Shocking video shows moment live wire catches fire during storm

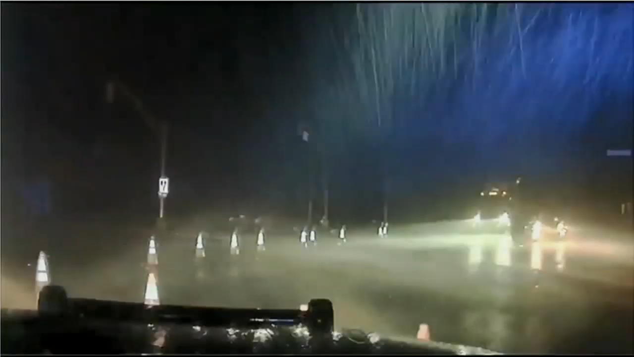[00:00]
Two shocking experiences during the storm overnight in Ocean County. First, during a driving rain and thunderstorm, Manchester Township police officers had to contend with a sparking transformer.